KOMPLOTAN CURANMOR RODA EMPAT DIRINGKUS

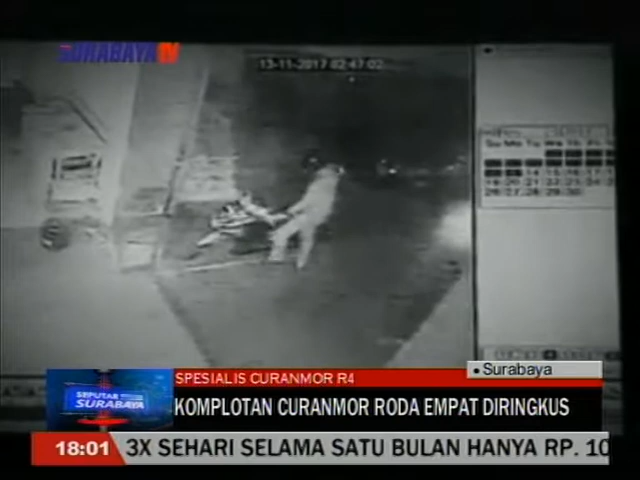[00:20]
Salah satu aksi komplotan spesialis pencurian kendaraan L300 sempat terekam kamera CCTV. Dari rekaman CCTV ini satu persatu dari 5 pelaku bisa diringkus anggota Reserse Mobil Natoresmo Polrestabes, Surabaya.